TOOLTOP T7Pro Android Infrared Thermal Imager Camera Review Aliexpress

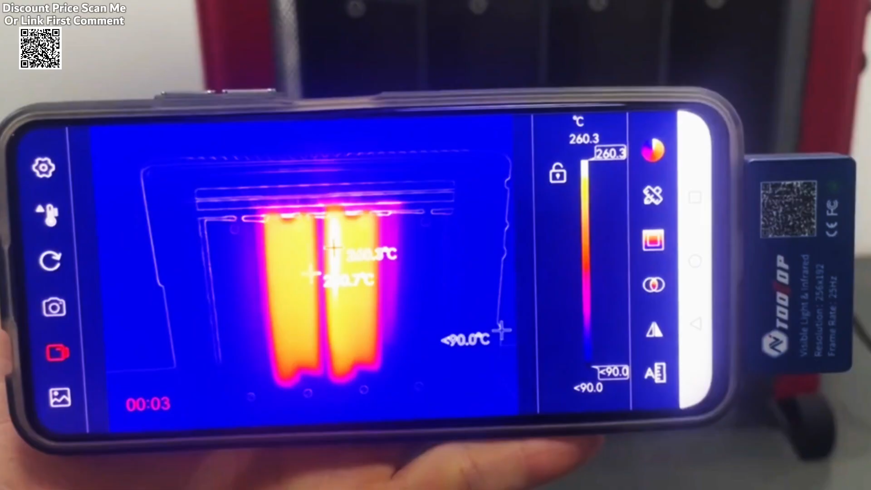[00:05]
On screen: scale top 260.3°C
The Tulltop T7 Pro Android Infrared Thermal Imager is a powerful and compact device design for industrial inspection. With a high-resolution 256x192 infrared
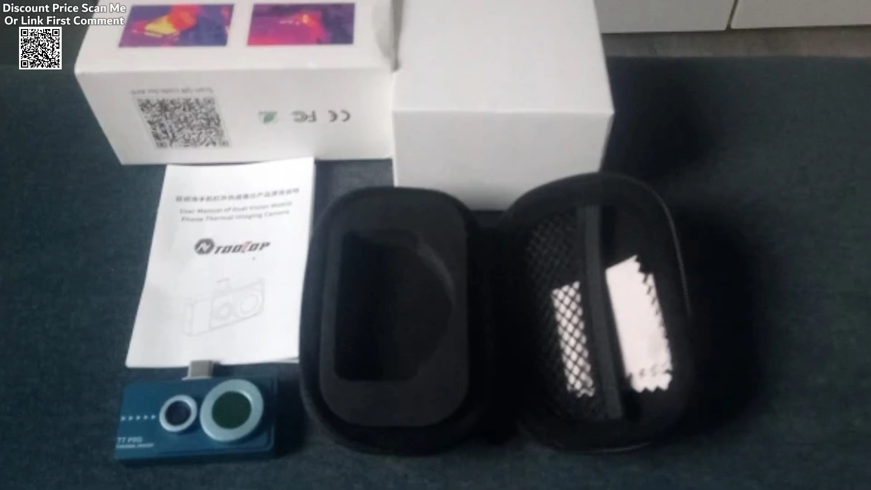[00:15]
sensor and a 640x480 visible light dual lens, it enables users to detect hidden issues with precision.
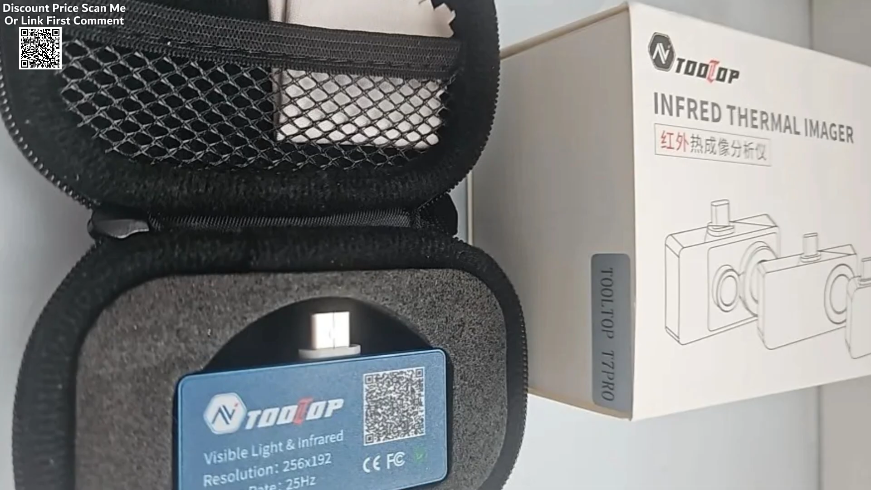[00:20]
The integration of advanced image fusion technology ensures detailed thermal imaging, making it a valuable tool for various professional applications.
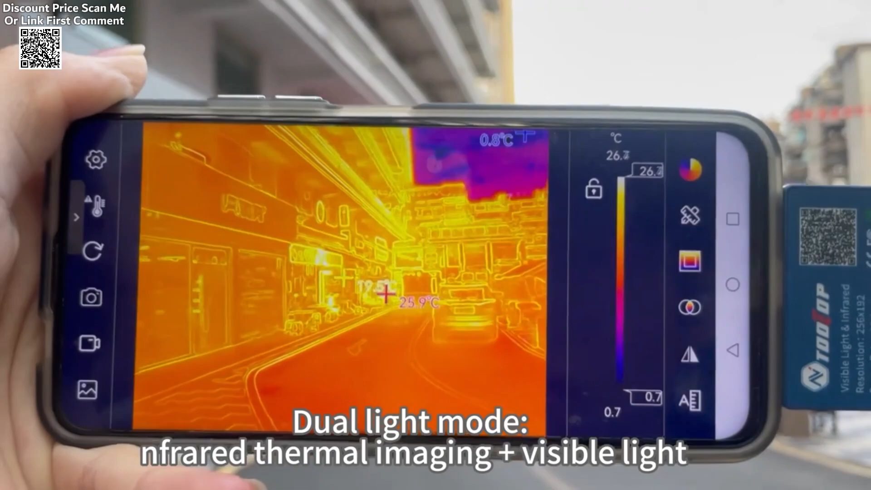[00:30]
On screen: scale top 26.3°C, scale bottom 0.7°C
With a 25Hz refresh rate, the T7 Pro provides a smooth visual experience, eliminating lag, and enabling real-time monitoring and analysis.
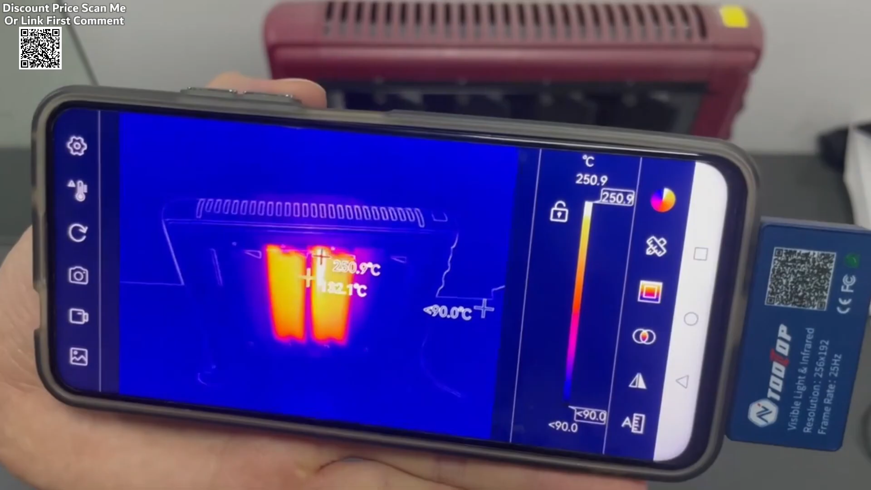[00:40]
On screen: max 250.9°C, scale top 250.9°C
Its multifunctional software for Android allows users to capture photos and videos,
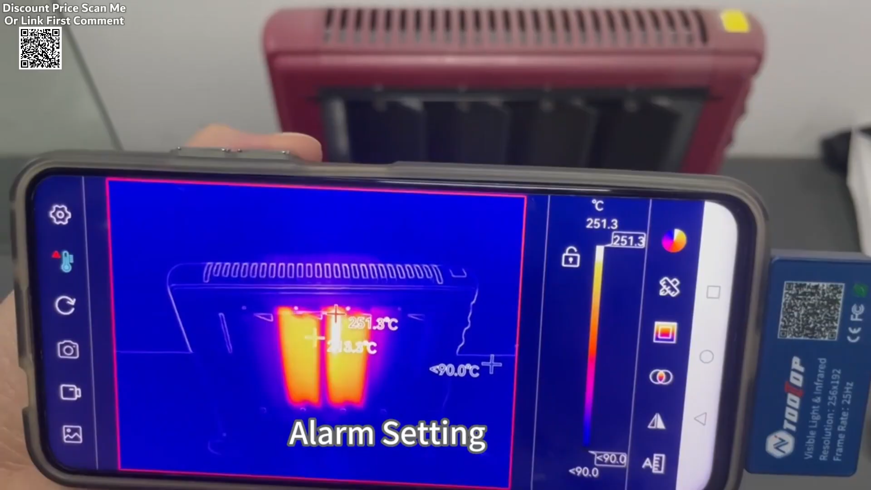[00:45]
On screen: scale top 251.3°C
set target temperature measurement points, and apply six different color palettes to highlight temperature variations effectively.
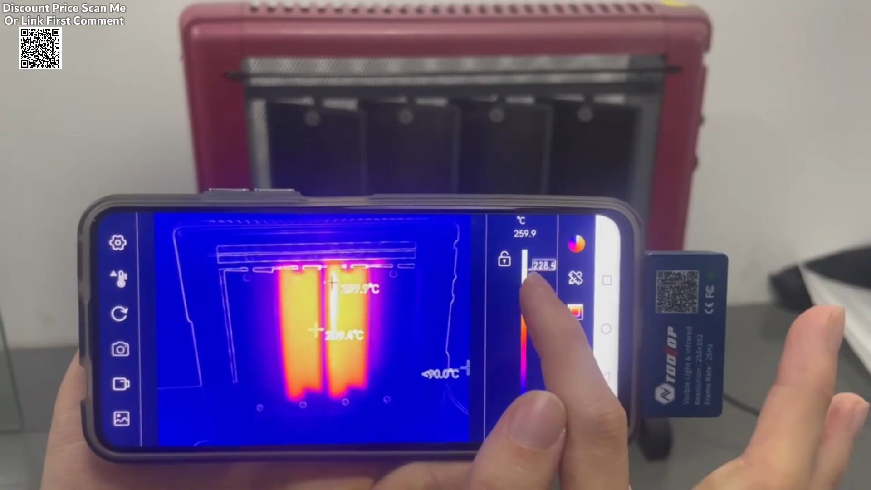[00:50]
On screen: scale top 259.9°C
The device supports multiple imaging modes,
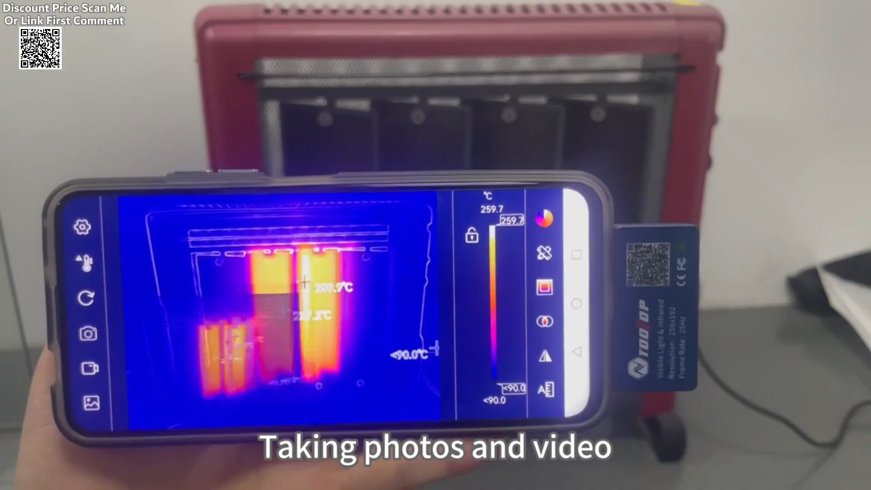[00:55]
On screen: scale top 259.7°C
including infrared, visible light, and fusion modes, enhancing image clarity and precision compared to traditional mobile thermal imagers.
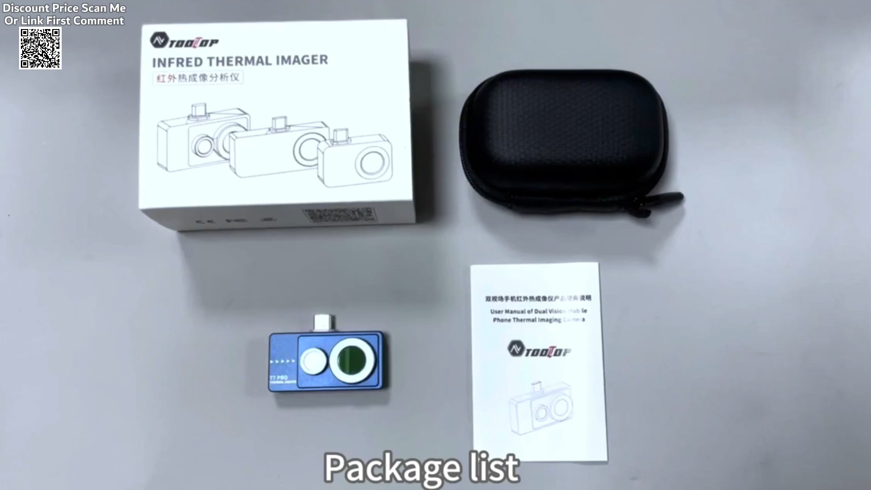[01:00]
Enhanced detail clarity is a standout feature,
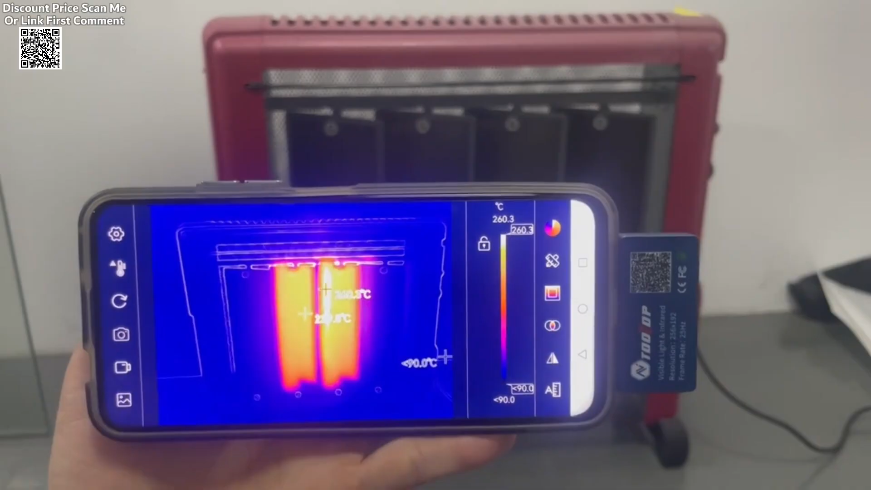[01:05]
On screen: scale top 260.3°C
as the device adjusts sharpness and contrast to deliver a clearer and more detailed field of view.
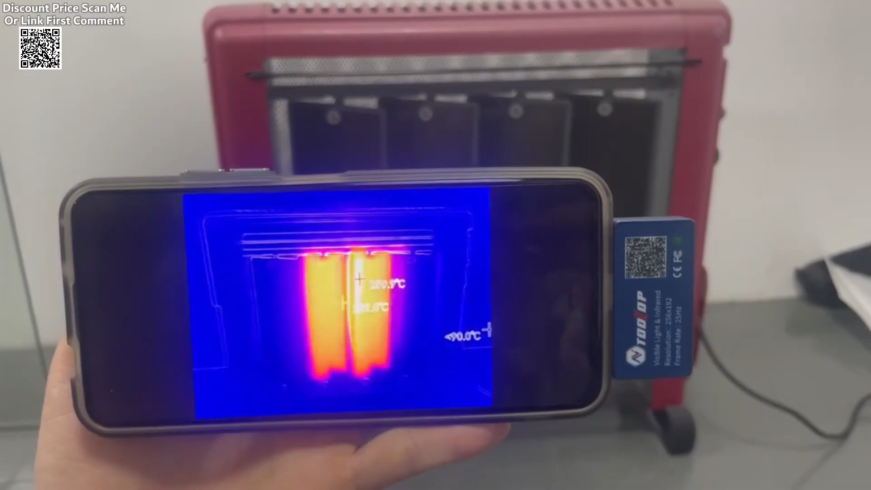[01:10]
This is especially useful for intricate inspections requiring precise temperature detection.
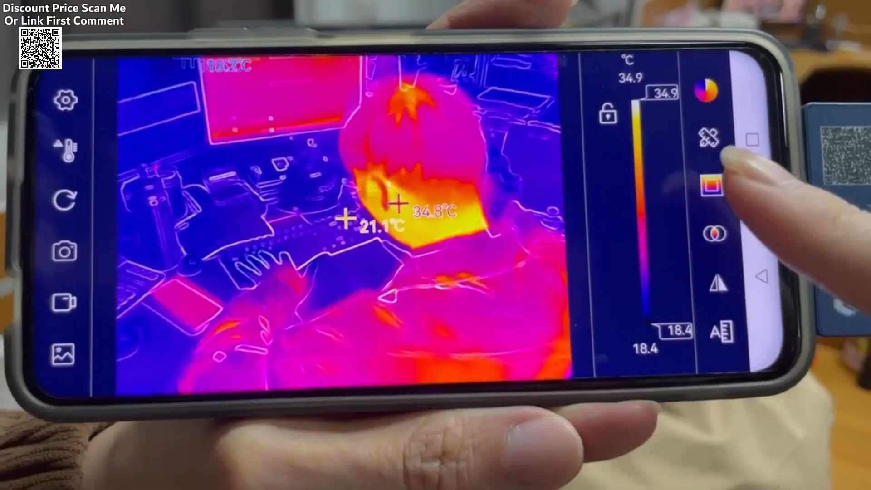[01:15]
On screen: scale top 34.9°C, scale bottom 18.4°C
The T7 Pro covers a wide temperature measurement range from dash 50 degrees Celsius to 600 degrees Celsius,
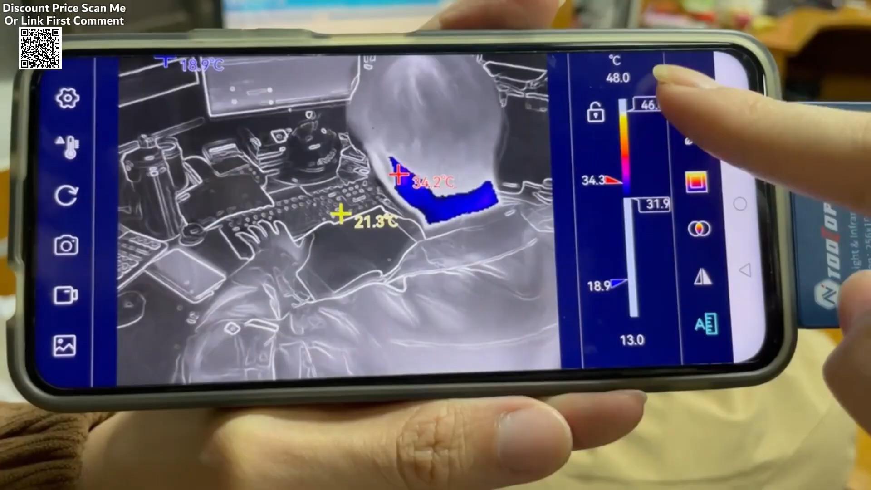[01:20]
On screen: scale top 48.0°C, scale bottom 13.0°C
ensuring accurate readings within plus or minus 2 degrees Celsius
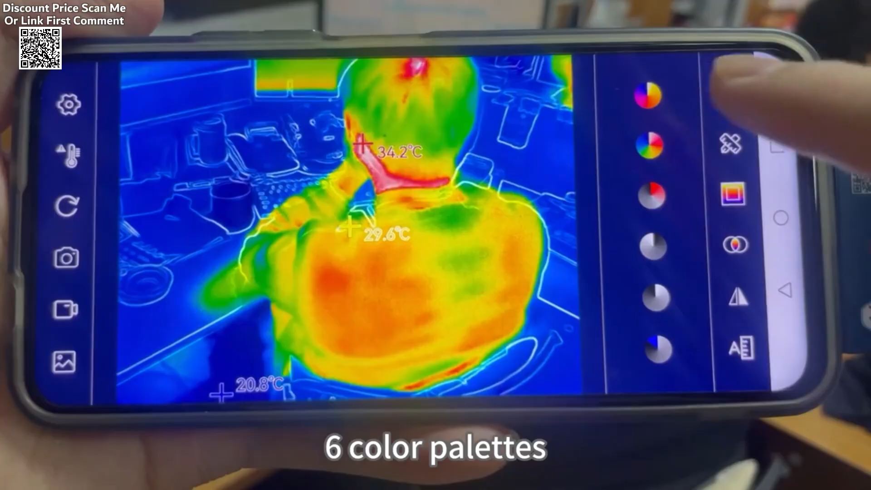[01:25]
On screen: spot 29.6°C
or plus or minus 2% of the exact value.
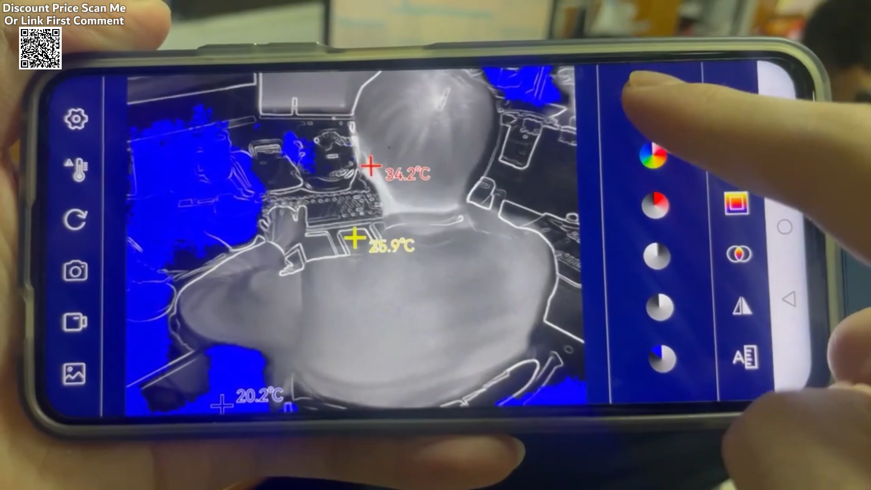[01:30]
This makes it suitable for diverse applications such as electrical inspections, mechanical diagnostics, and HVAC maintenance.
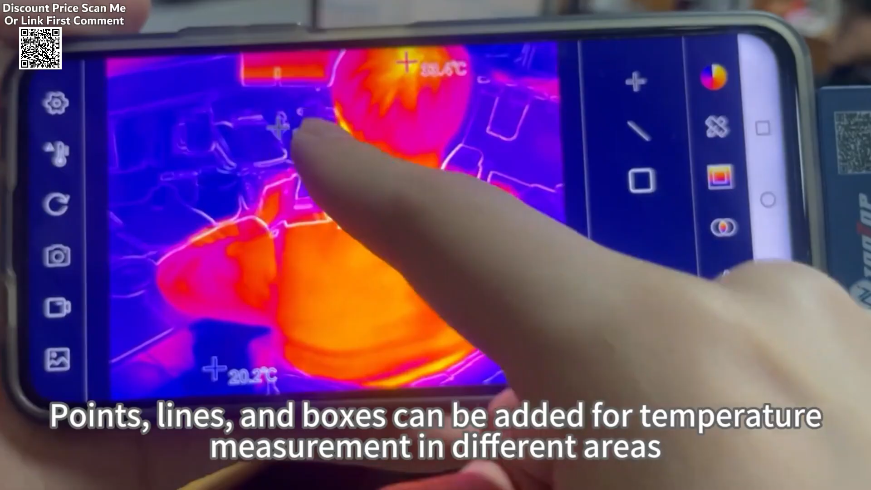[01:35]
Supporting 12 languages, including English, Chinese, Spanish, and French,
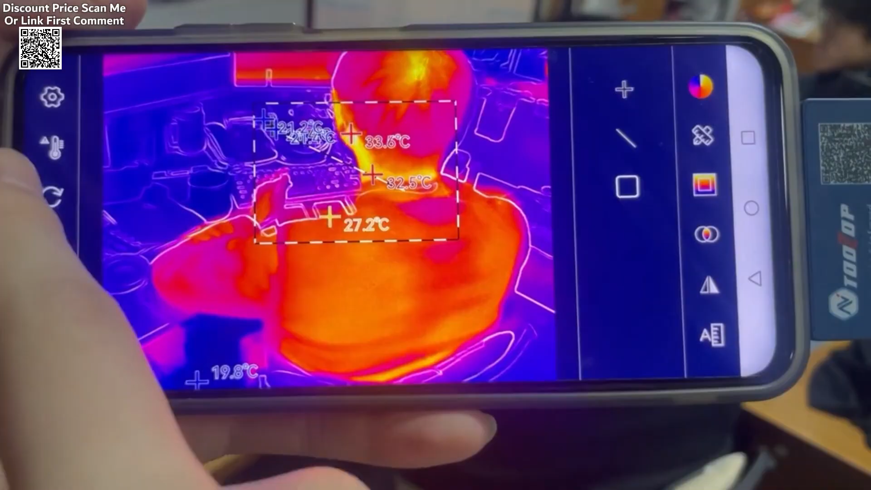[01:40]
the Tulltop T7 Pro caters to a global user base.
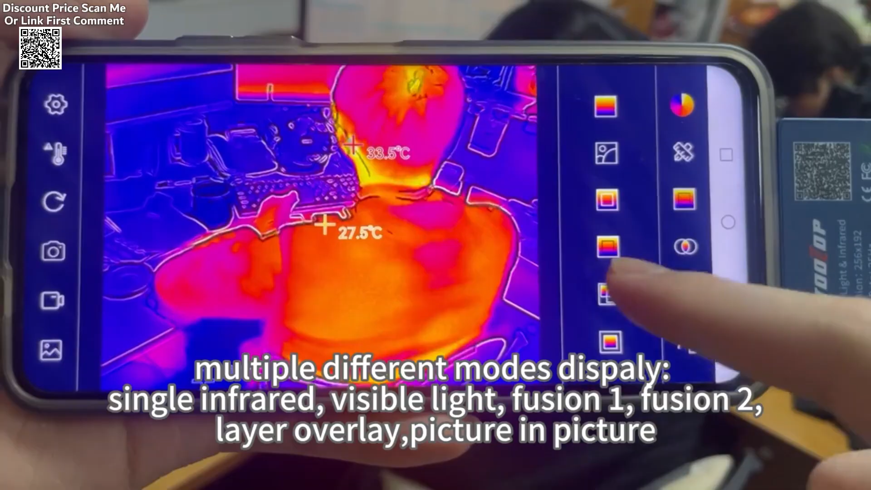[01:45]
Its lightweight design, weighing only 23 grams, makes it highly portable, and it comes with a convenient storage bag for easy transportation.
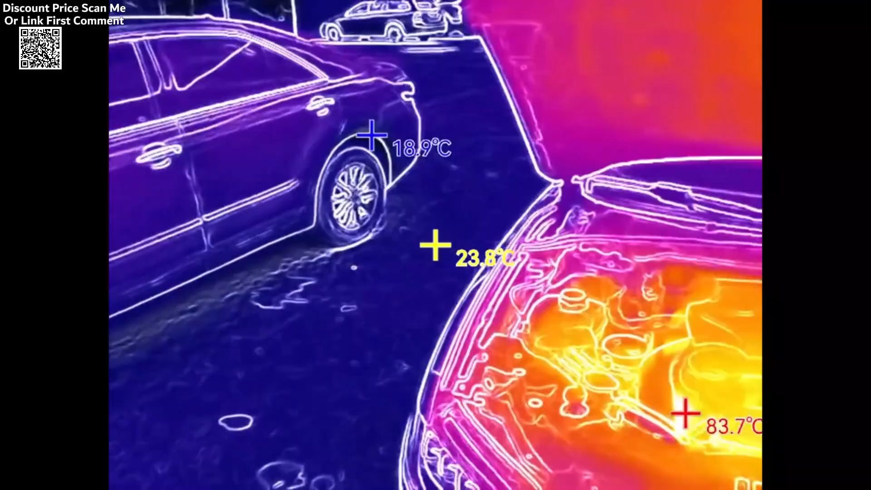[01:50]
On screen: spot 23.8°C
Additional features include a waterproof rating of IP54,
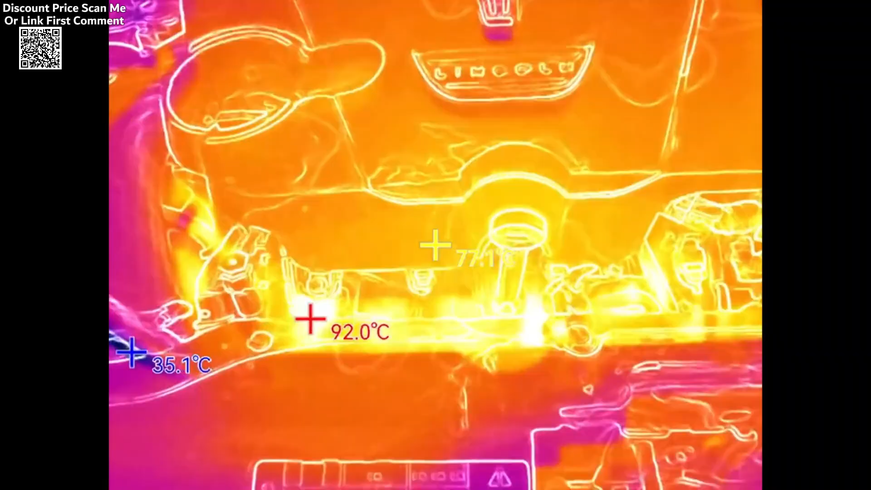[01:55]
an operating temperature range of dash 10 degrees Celsius to 75 degrees Celsius,